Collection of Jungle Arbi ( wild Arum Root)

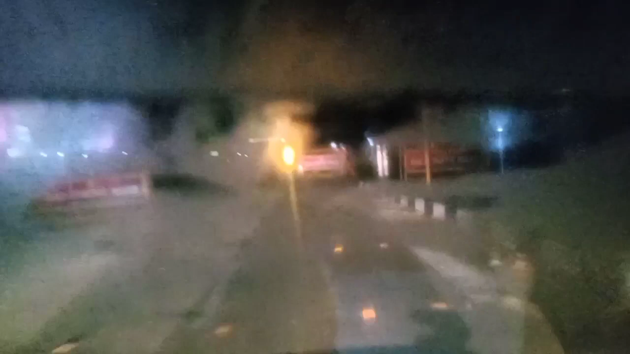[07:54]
तो अभी हम यहाँ से राइट टर्न मारते हैं, मार्केट सुनसान हो गया भाई, चलते हैं अभी हम सीधे घर की ओर, मिलते हैं चलते चलते।